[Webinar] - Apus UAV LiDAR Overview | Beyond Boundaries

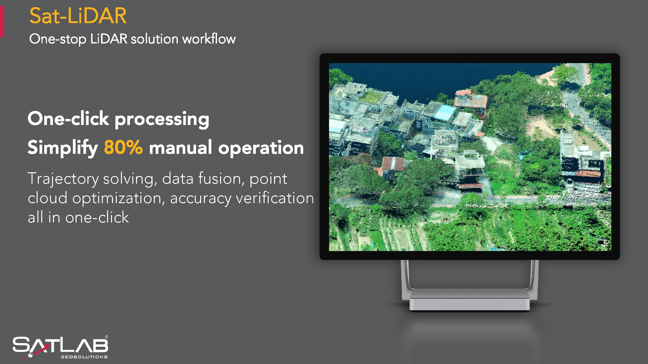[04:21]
whether you are an experienced user or you are starting new into the industry. We call it SatLiDAR. So SatLiDAR, our cutting edge software solution,
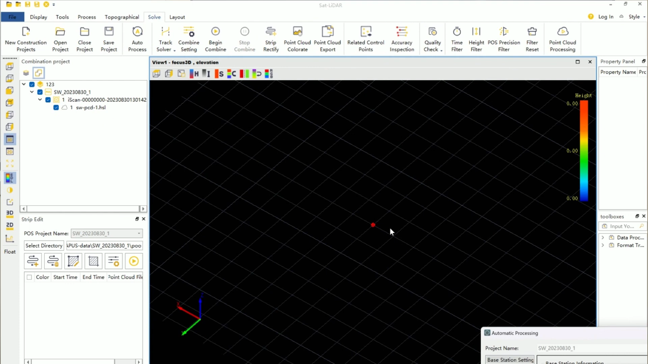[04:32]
which streamlines the entire workflow seamlessly progressing from data capture to point cloud generation to feature extraction and comprehensive data analysis.
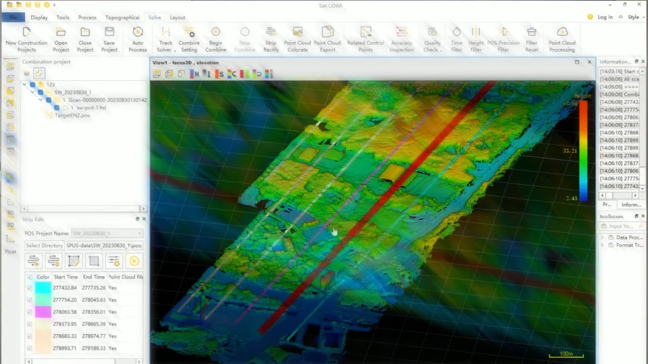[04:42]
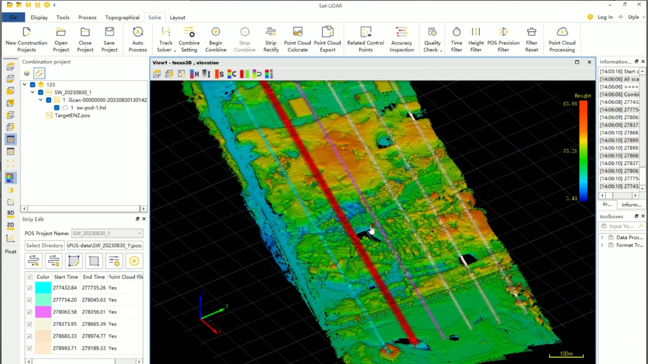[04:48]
With its user-friendly interface, SatLiDAR offers simplicity without compromising functionality, allowing you to allocate more time to intricate tasks with ease.
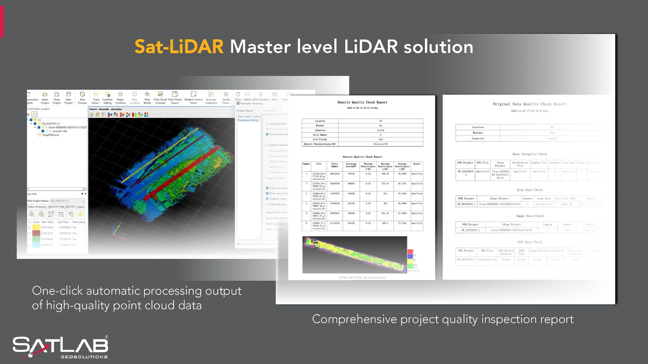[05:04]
Incorporating insights from market research and user feedback, we've enhanced our software by introducing shortcuts and one-click functions. These streamlined features assist users to do tasks with much ease, say for example data processing,
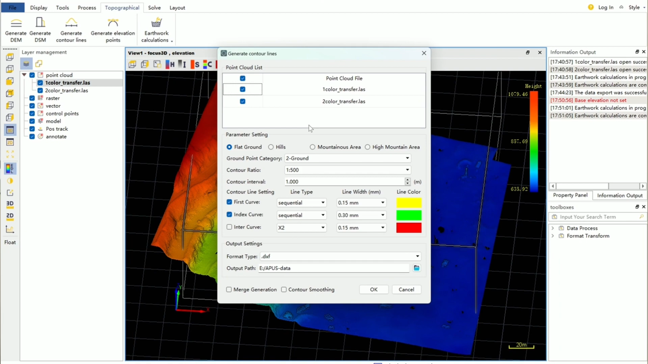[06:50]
As you can see from the slide,
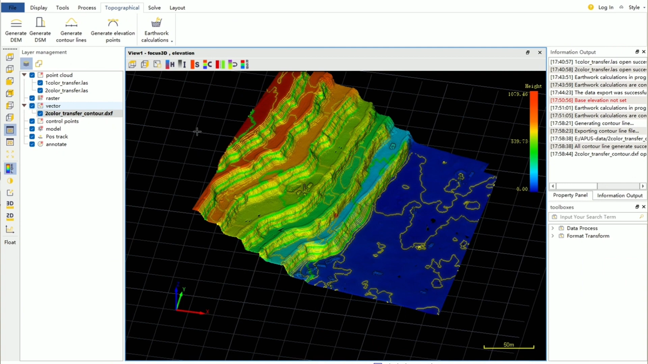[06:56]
there are many functionalities within SatLiDAR for data to be displayed in various ways.
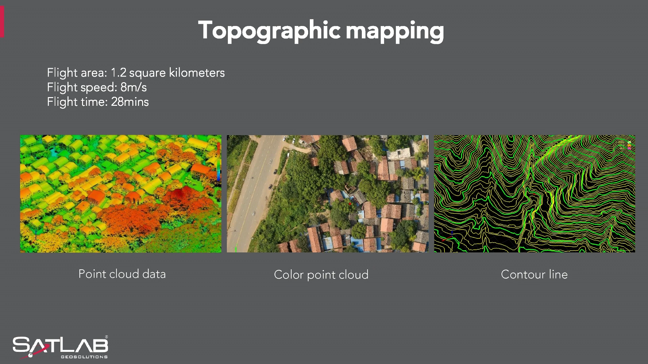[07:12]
When conducting aerial capture for topographic mapping, for example, you could keep the APIS capture with an ease in one flight at 28 minutes with an area capturing of about 1.2 square kilometers,
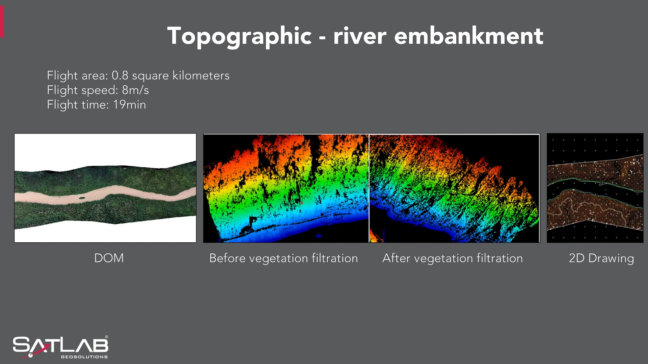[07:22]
keeping the speed of approximately 8 meters per second, which is a massive improvement to previous times.
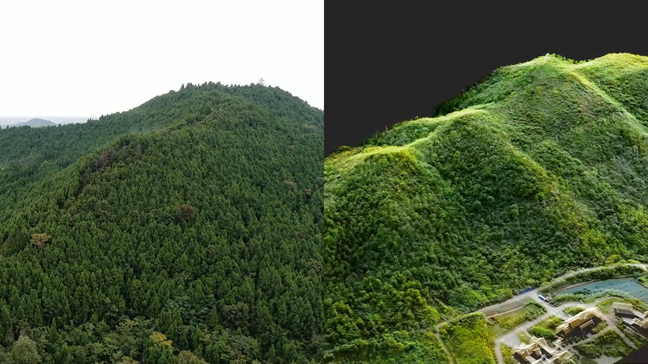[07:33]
As we can see from the slide, just a quick another example of how the APIS has managed to collect a dense point cloud from a very, very dense forest environment.
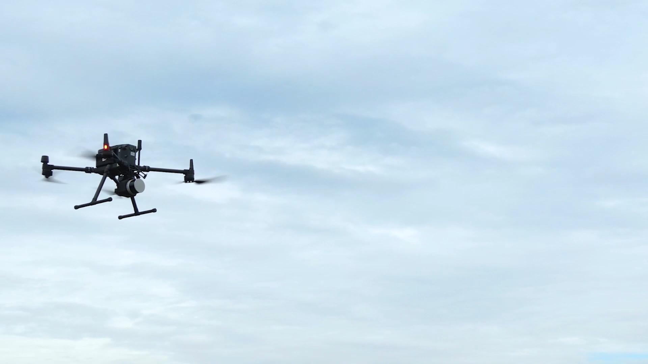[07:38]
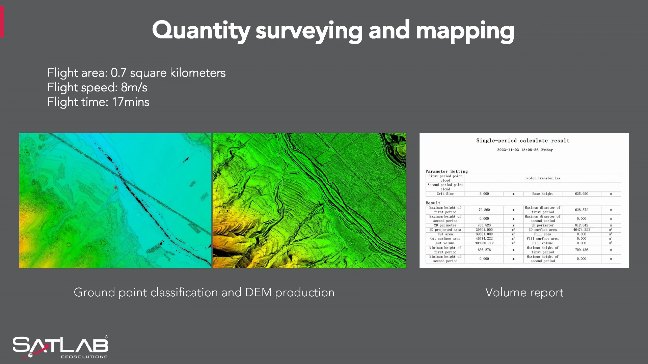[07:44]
As we can see now, quantities are a thing of the past. Fast capture and efficient data analysis via SatLiDAR gives us complete quantities with just a few clicks.
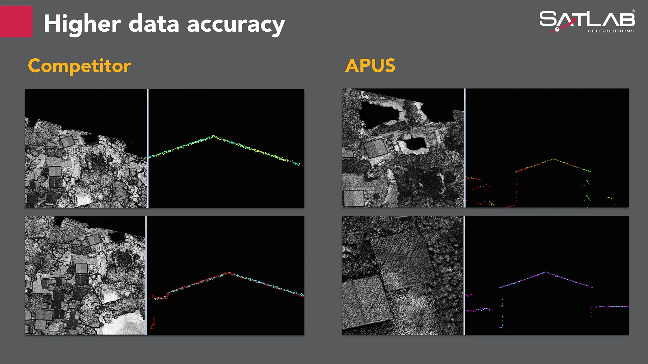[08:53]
penetrating of the LiDAR and amount of points collected looks more than sufficient for extraction purposes. Okay, got that one out of the way.